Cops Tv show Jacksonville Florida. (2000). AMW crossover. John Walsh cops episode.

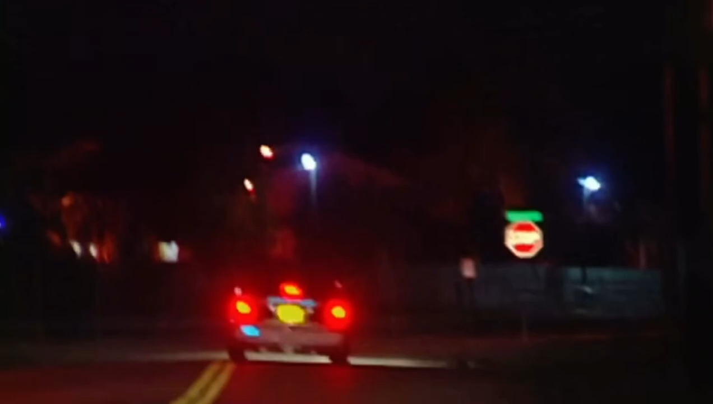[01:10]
Did he say what? Gunpoint, knifepoint? He didn't say, and we were in such a hurry to just grab the guy. Right. He's up here on the right-hand side. 10-4. Here he is right here. Oh, boy. So we're going to snag him up right now. Okay.
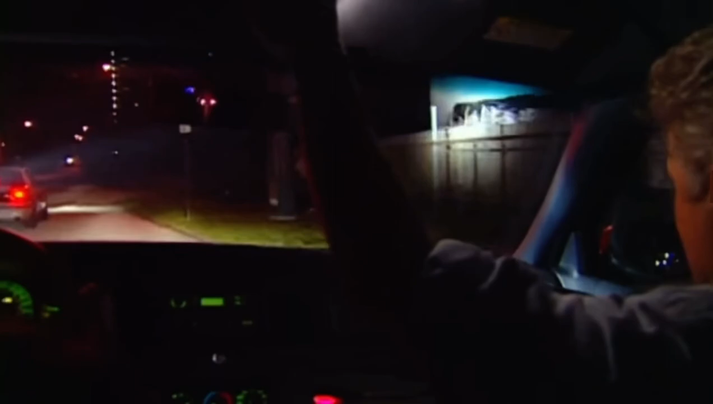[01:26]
All right. We're going to take him down at gunpoint. Okay. Okay. Stay right there. Stay right there. Stop.